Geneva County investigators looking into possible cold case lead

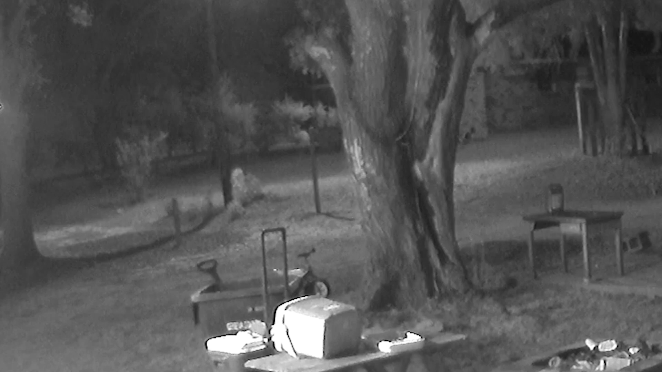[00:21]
and it also shows one person approaching the back of the house in the top left of your screen. Then three others come up to the house. During that time, you see one of the one go in through a side window on the side of the house.
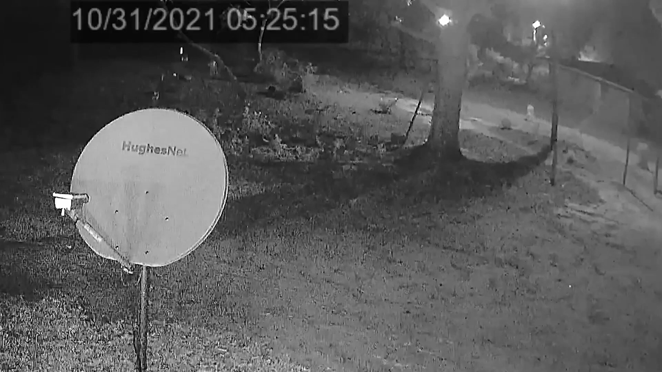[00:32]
The other people are scattered around the home and eventually you see the person come out of the window and then they all run away. If you have any information regarding this case, you were asked to contact the Geneva County Sheriff's Office.